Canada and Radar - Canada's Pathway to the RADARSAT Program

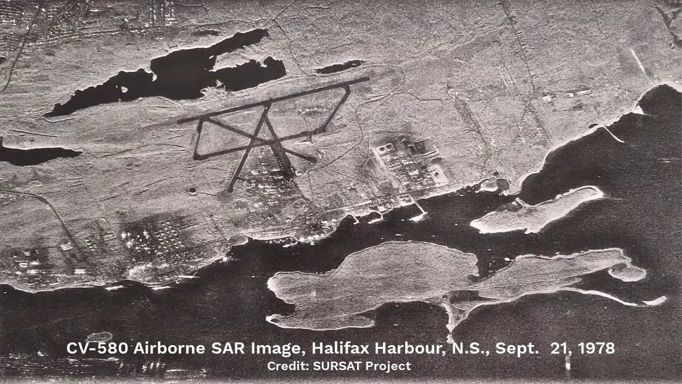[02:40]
The detailed 1978 aircraft SAR image of Halifax, and the long CSAT SAR image strip over the Canadian Maritimes.